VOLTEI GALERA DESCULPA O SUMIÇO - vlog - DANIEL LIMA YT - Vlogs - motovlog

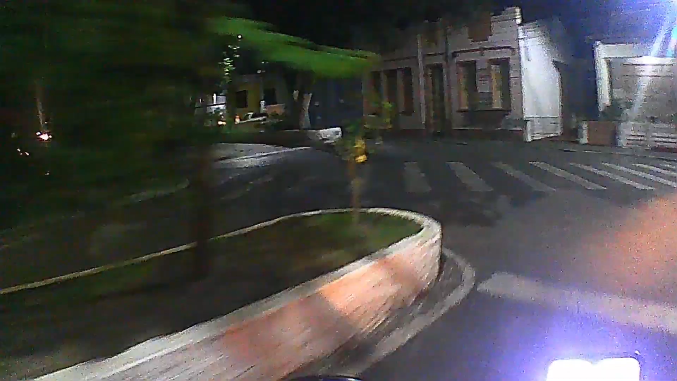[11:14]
Aí, galera, para tá dando um rolê nessa pracinha. Eu acho que eu não fumei ainda não pra vocês aqui no canal, não sei. Não fumei não ainda. Mas tá aí filmado agora de noite. Depois eu filmo de dia.